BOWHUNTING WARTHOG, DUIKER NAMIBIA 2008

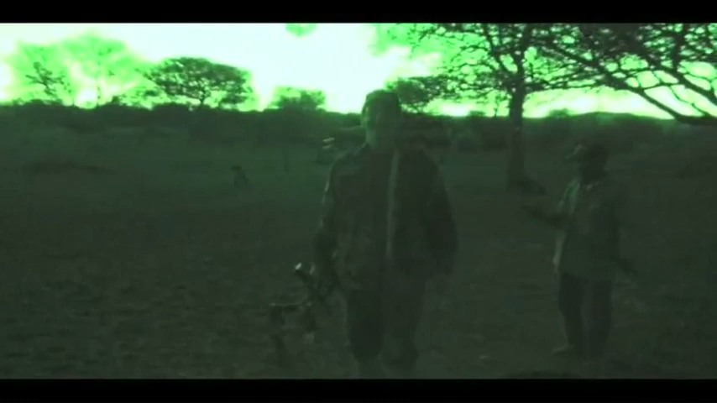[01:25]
Your second warthog for today? Yes. This one was limping, his back leg is not very good.
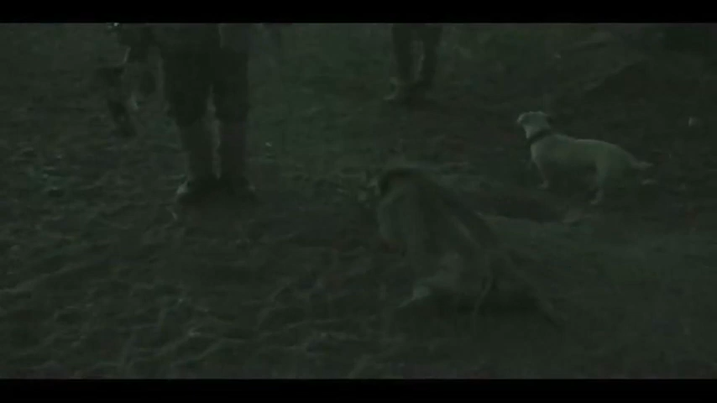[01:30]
You've got a nice trophy. Yes. Very old one. Very old one.